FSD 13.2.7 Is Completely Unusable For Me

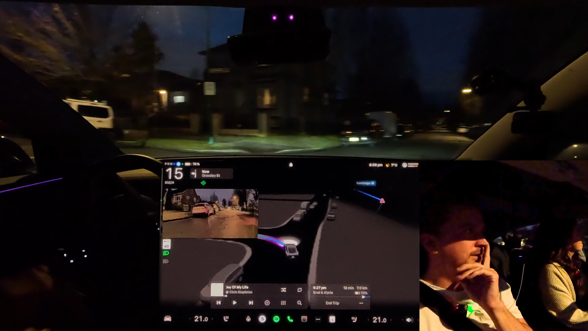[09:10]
I'm curious if this will like fix the problems that I've been having. Oh gosh, there's a car. Oh, I love driving Vancouver. Okay. I don't want to be driving. So it's not going to just crash.
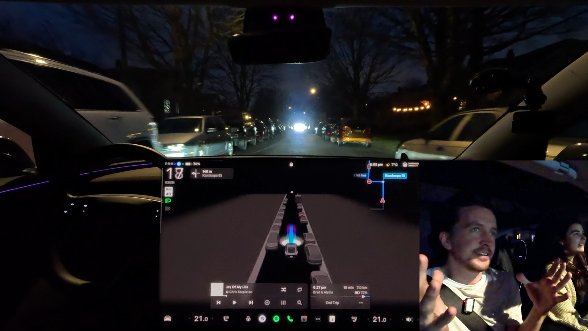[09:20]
This is, I mean, we, a human being would get in this scenario. I know, but I would have pulled over. But there's nowhere for us to pull over genuinely. I don't know. We're here. Let's see what the car does. Oh, see this guy's turning. Now he's pulling over for us because we didn't do anything. But we didn't really have a chance. I would hold over there. Thank you. Very polite of him.